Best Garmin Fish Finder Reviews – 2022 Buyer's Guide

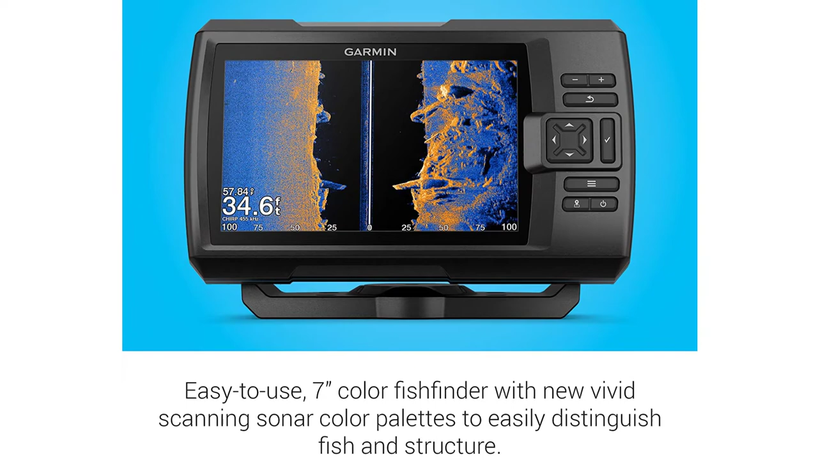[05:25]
On screen: depth 34.6 ft
It also comes with built-in GPS, and has a maximum depth range of 2,300 feet in freshwater, 1,100 feet in saltwater.
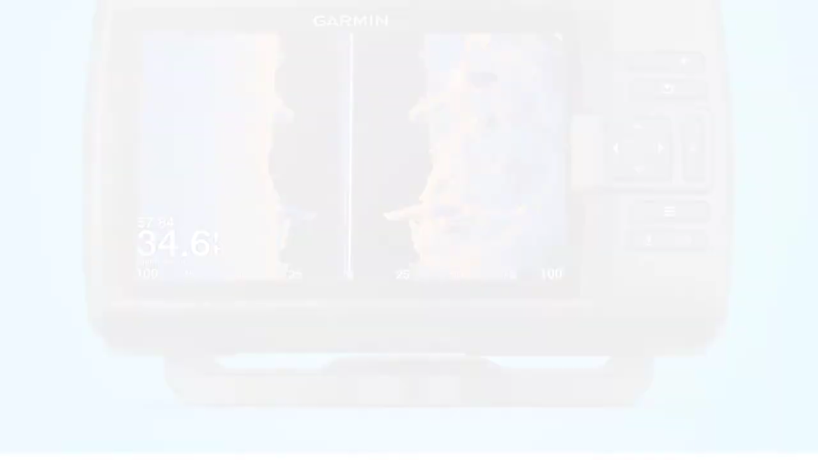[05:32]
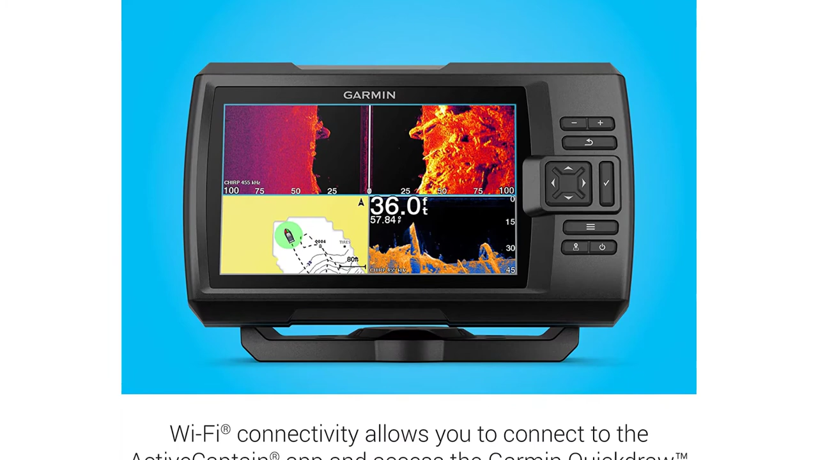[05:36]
On screen: depth 36.0 ft
Overall, this is one of the best fish finders on the market in terms of sonar imaging technology, while still being affordably priced.
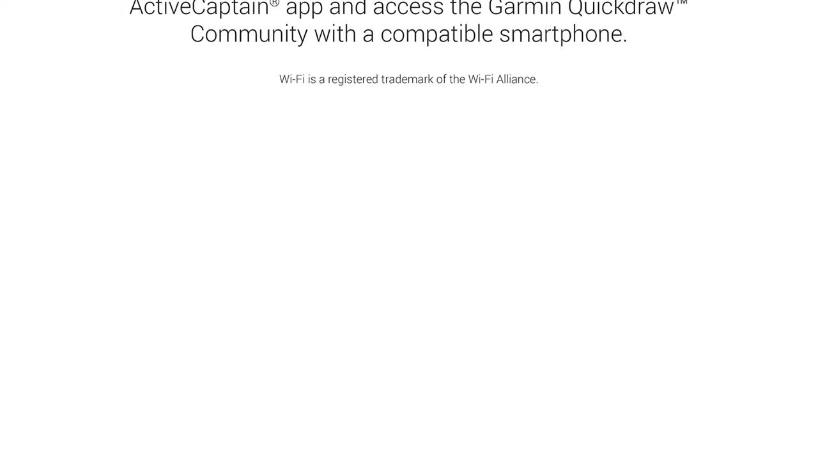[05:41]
The only disadvantage of the Garmin Striker 7 is that it doesn't have a mapping functionality,
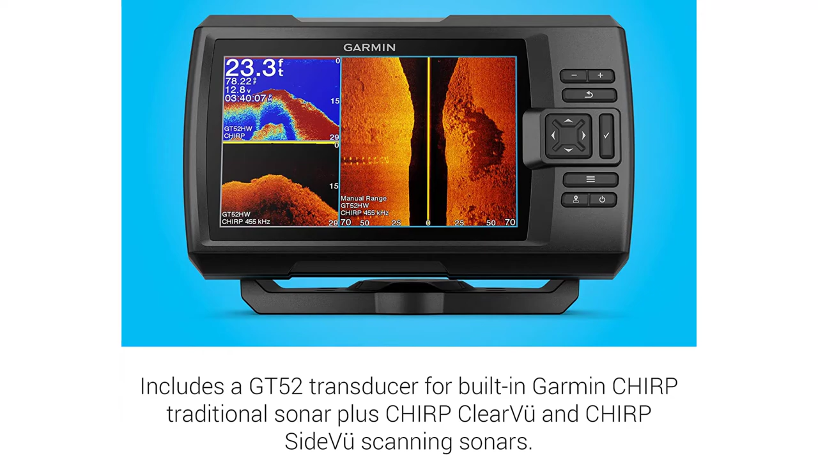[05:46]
On screen: depth 23.3 ft
and doesn't come with a slot for a microSD card.